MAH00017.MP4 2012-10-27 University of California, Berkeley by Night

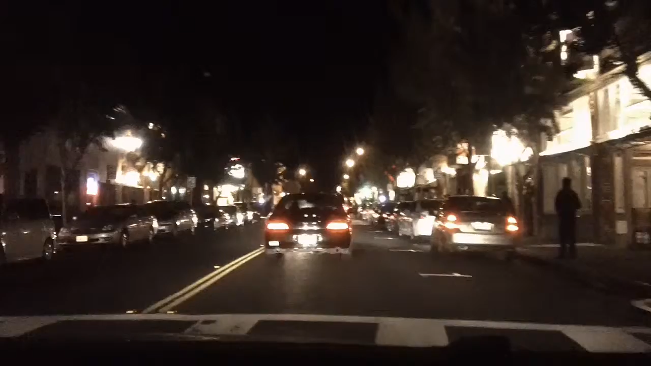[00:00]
There's nobody behind us. We're now in College Avenue, Berkeley. Thanks, Sabine, for bringing me here. I don't remember this place. Yeah, see Elmwood Theatre, you don't remember that? And then Ashby Avenue, remember that name? Yes, I remember the name.
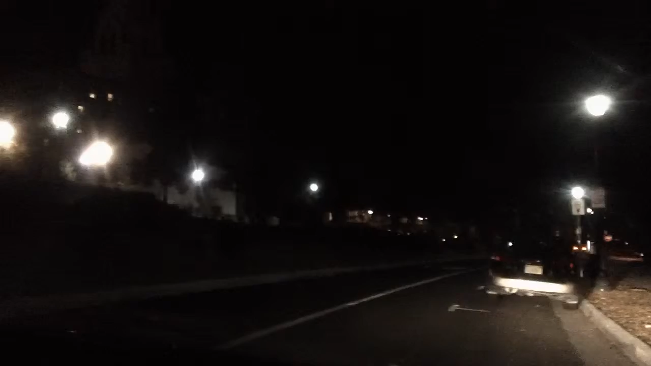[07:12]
School of Law. Oh, yeah. Bolt School of Law is here. Yeah. Hans Peter's School.